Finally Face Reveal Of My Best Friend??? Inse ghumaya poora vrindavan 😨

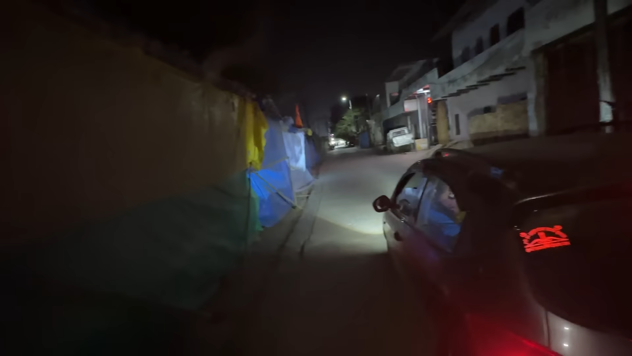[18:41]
अच्छा तो भाई ये परिक्रमा राव रोड पे रुके हैं, तो यहाँ पे कुछ लोग दो चल रहे हैं, इनसे पूछ।
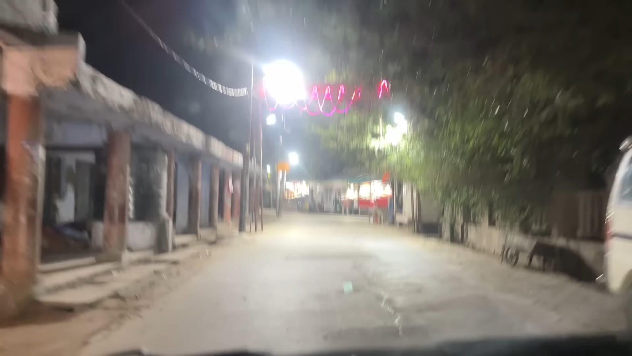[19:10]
क्या रोड है भाई, बहुत सुंदर। और यहाँ पे खाने वाने का ना पूरी रात ही खुला रहता भाई गोवर्धन की।